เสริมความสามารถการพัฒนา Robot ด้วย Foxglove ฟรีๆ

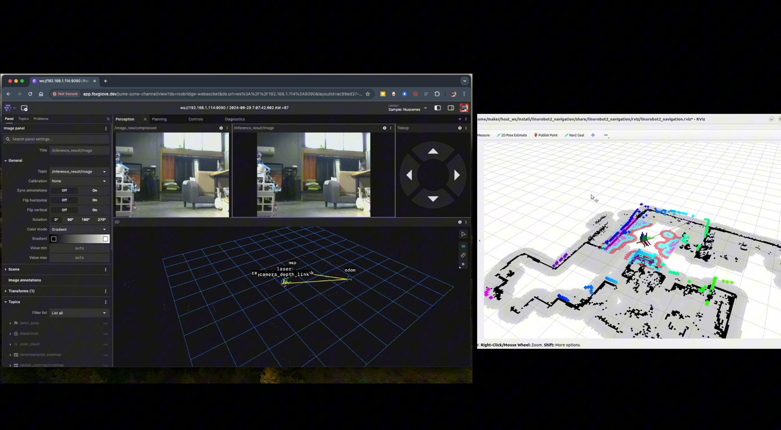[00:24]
สามารถทางด้าน v Hasan Cortland สำหรับLOS 1 และLOS 2 โปรแกรมตัวนี้มีชื่อว่า Fox Grove
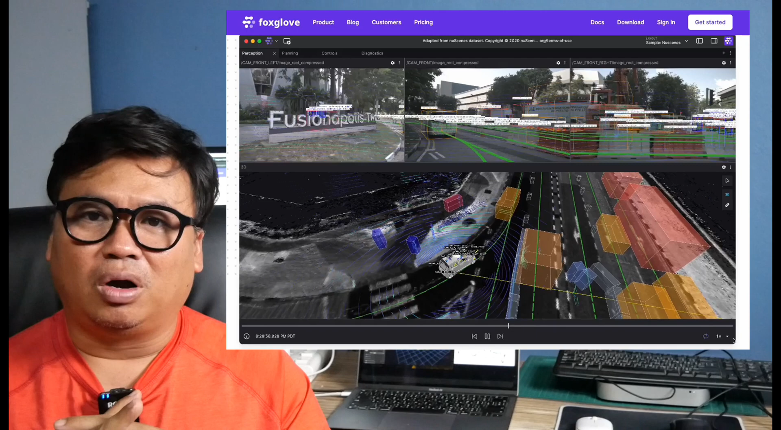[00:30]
เดี๋ยวเราก็ดูว่าócเจ้าโปรแกรมตัวนี้มันสามารถทำอะไรได้บ้าง